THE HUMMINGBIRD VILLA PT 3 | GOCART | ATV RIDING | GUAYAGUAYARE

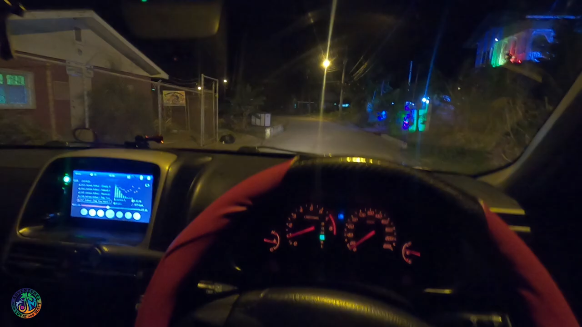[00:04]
We have arrived at our destination. Oh my gosh, I love what Lyle did to the place. Look at the lights, guys.